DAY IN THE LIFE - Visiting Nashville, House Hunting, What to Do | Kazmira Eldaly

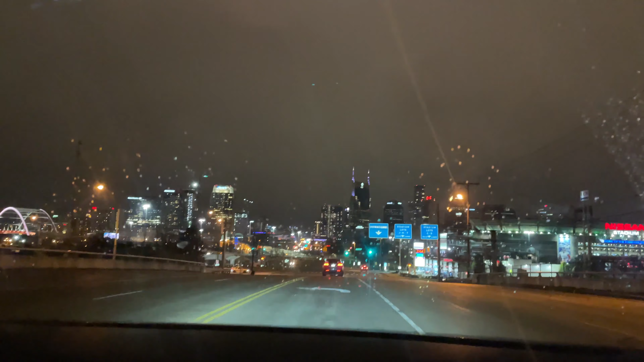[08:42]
Which is actually funny because we never go downtown, but the skyline is just our favorite.